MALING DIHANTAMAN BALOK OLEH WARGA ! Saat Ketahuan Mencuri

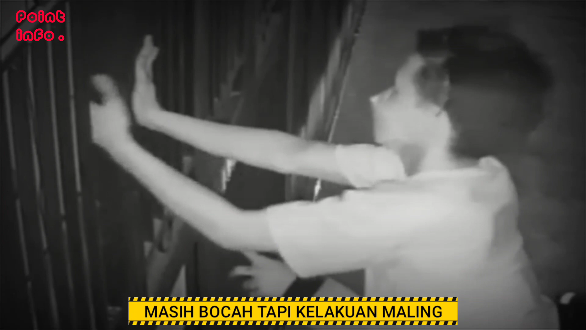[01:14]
Viral rekaman kamera pengawas memperlihatkan aksi tak terpuji dilakukan oleh lima orang yang masih di bawah umur. Dalam rekaman itu terlihat tiga pelaku mencoba membobol pintu pagar di sebuah rumah,
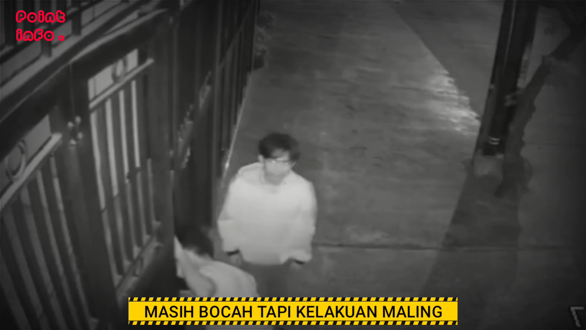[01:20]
sedangkan lainnya bersiap di atas sepeda motor. Setelah lama mengutak atik kunci pagar, akhirnya mereka dapat merangsek masuk.